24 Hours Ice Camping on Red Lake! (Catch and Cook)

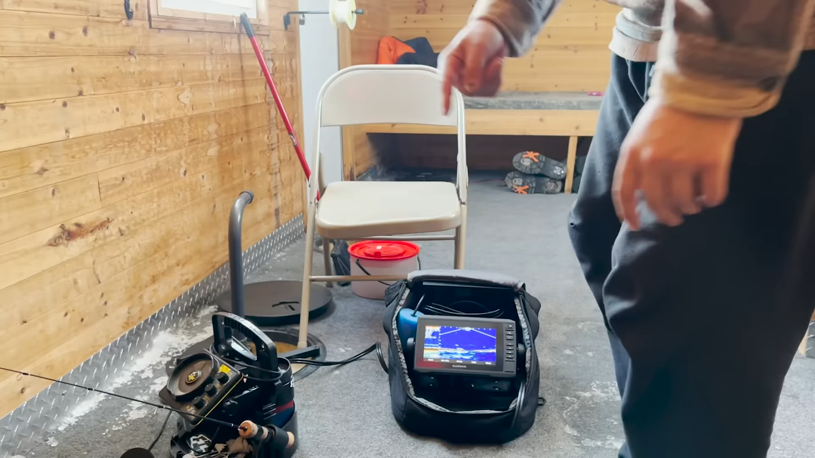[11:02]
This one. Yeah, I see it. Holy hog.
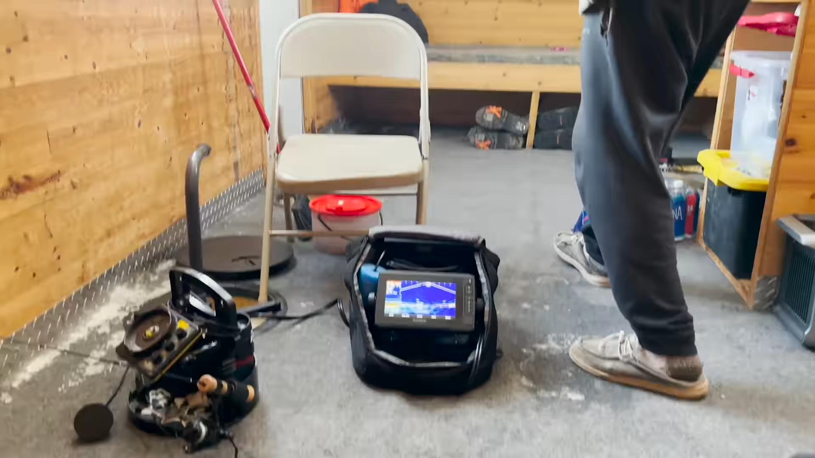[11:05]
Holy hog. Pull it up once.
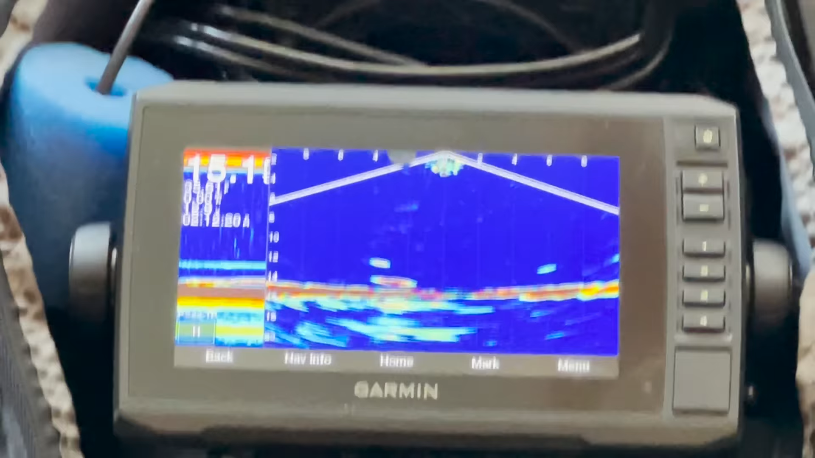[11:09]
I want to see if it follows. Oh, it just hit it.
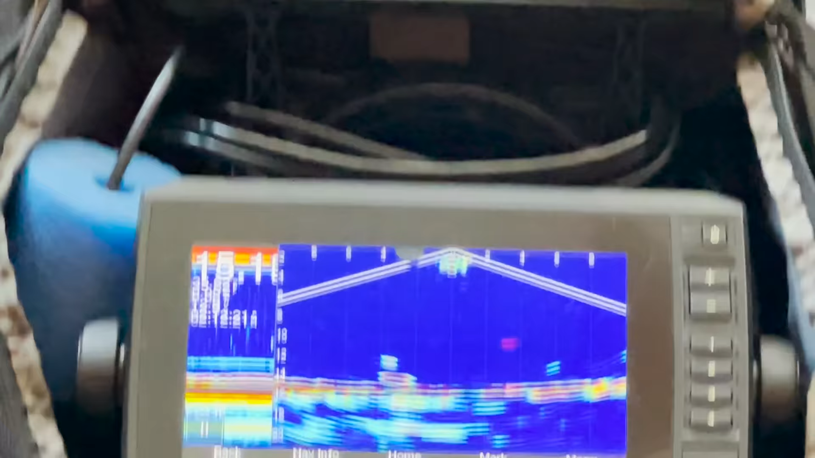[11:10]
Did it? Okay.
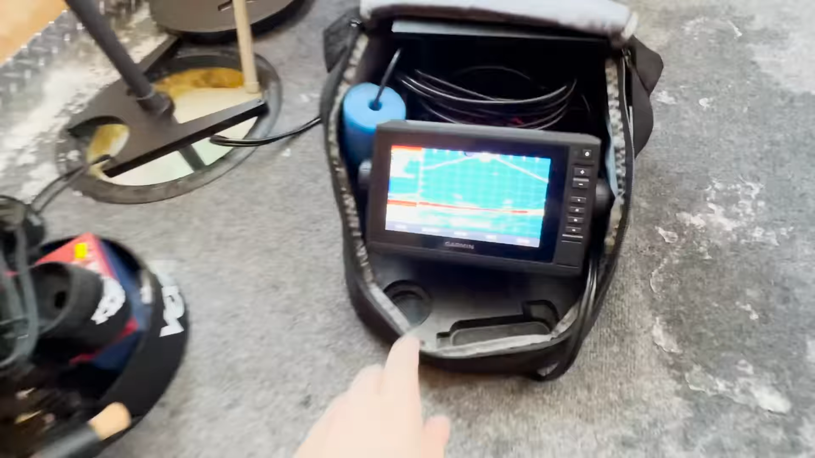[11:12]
Look, y'all. So this right here, he's coming up to his bait right now. Yeah, that's a fish right there.
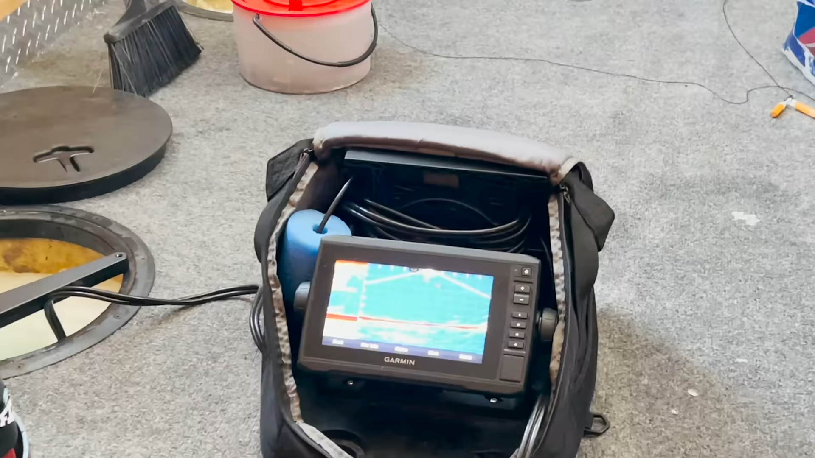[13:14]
Oh, I could see him on the live scope going down right. Dang, no. Nice one.
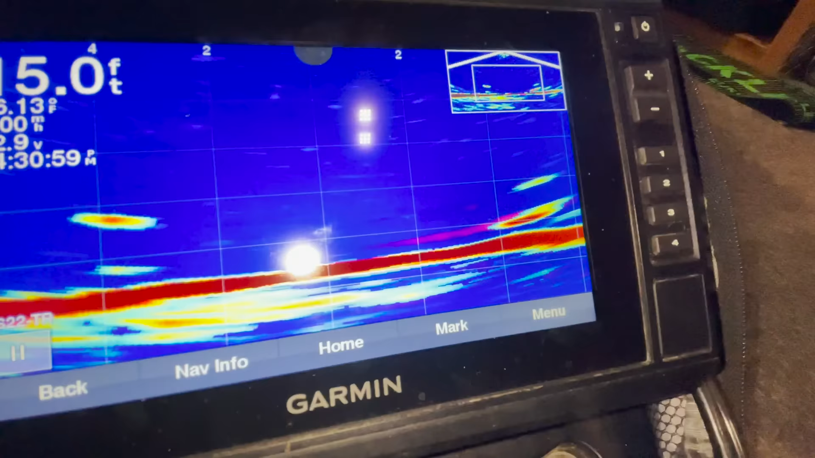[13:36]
See that? Yeah, he went back down to the bottom, come back up.
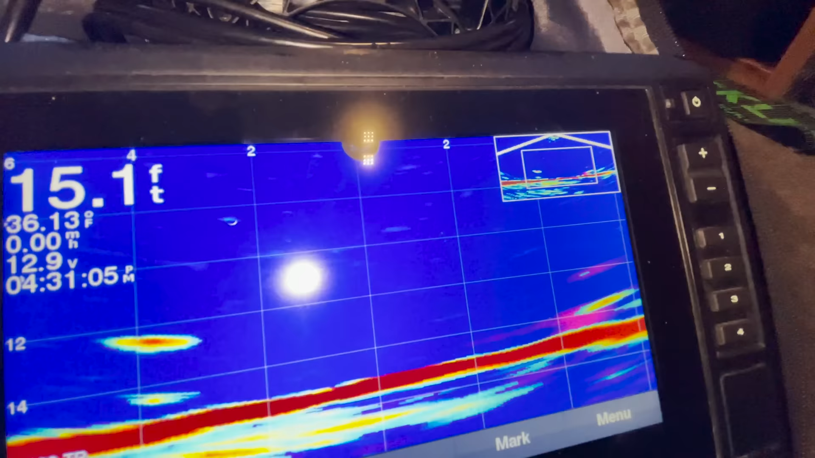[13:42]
On screen: depth 15.1 ft, water 36.13°F
Did he actually? Yeah. The minnows are freaking low now.
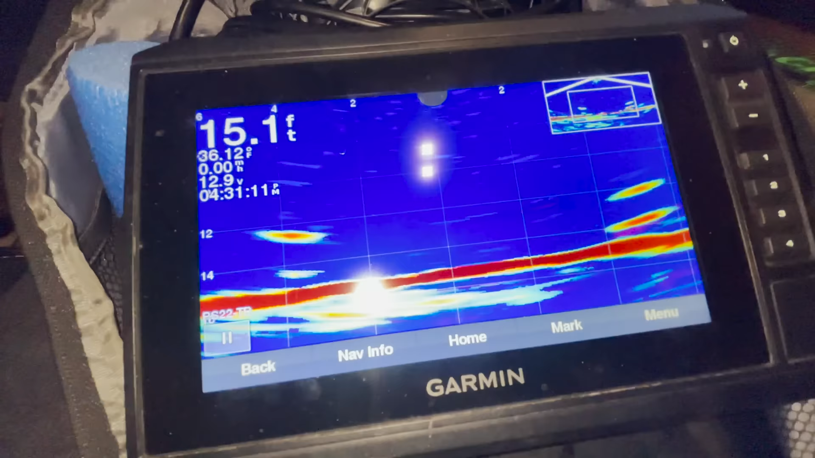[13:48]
On screen: depth 15.1 ft, water 36.12°F
Did he leave or is he there? Oh, he's going over this other one now? No way. Darting. No way.
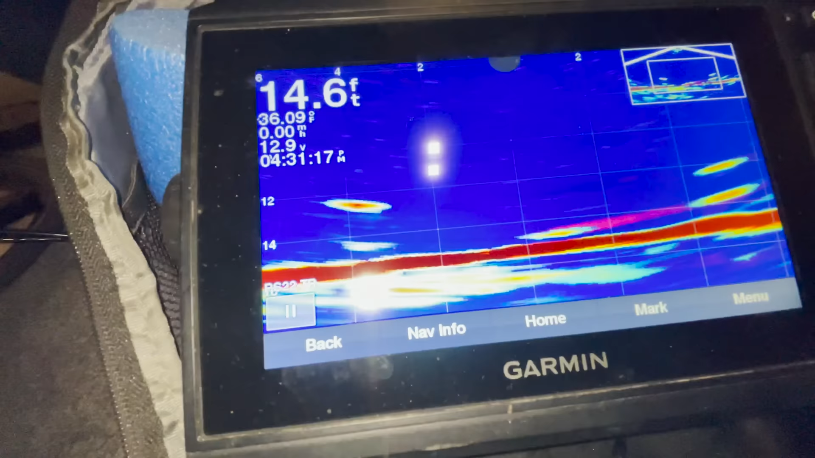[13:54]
On screen: depth 14.6 ft
Okay, he just went out of the middle. But he's heading somewhere. That was cool. Go look. Go check it.
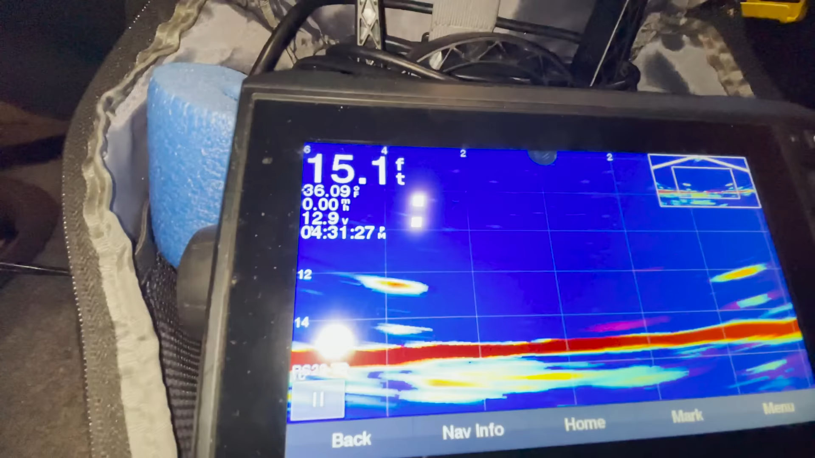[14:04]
On screen: depth 15.1 ft
I can see mine. Okay. Oh, yeah, he might be flirting off the bottom there.
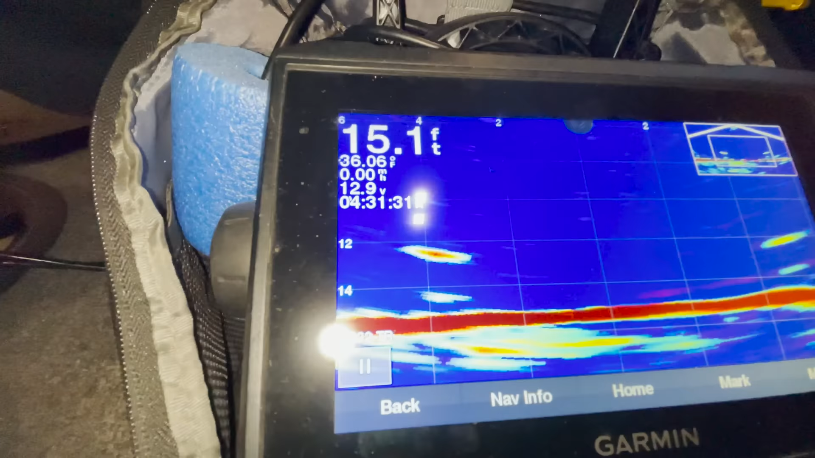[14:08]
On screen: depth 15.1 ft
Oh, yeah, there he is. Here? He's on this.